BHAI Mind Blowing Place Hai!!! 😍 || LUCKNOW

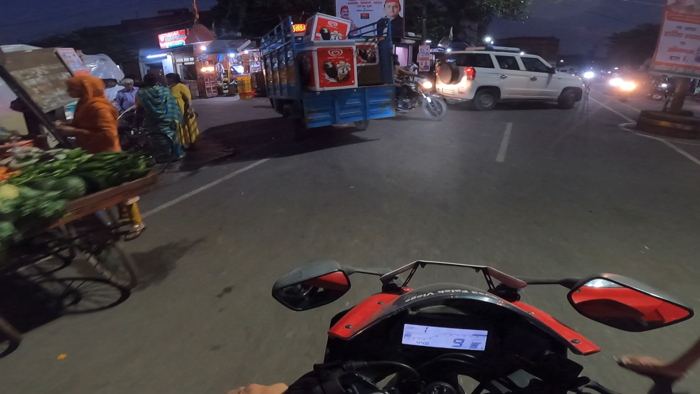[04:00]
अच्छा हाँ, यही तो है अर्बन अड्डा, मेरे ख्याल से यही है।